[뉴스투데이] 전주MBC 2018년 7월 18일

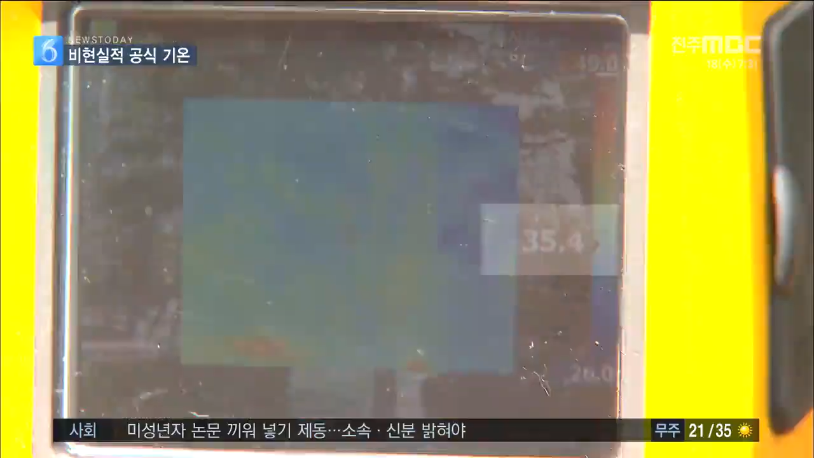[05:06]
차량 통행이 많은 도심 사거리는 아스팔트의 열기 때문에 40도에 육박합니다.